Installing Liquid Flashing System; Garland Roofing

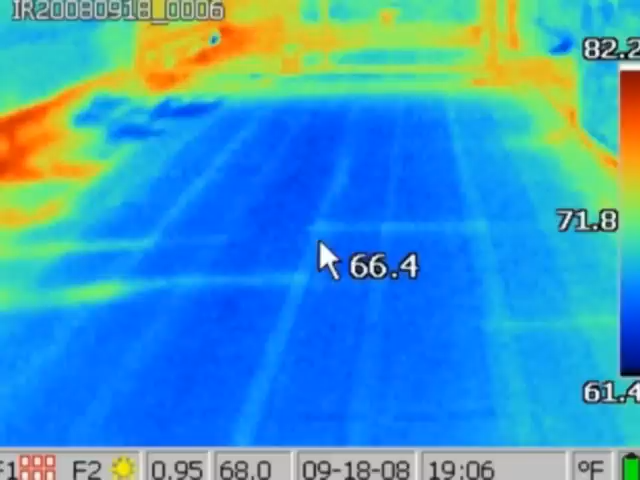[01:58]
On screen: spot 66.4°F
A core cut and moisture scan can be used to determine if and where trap moisture exists within the roof system.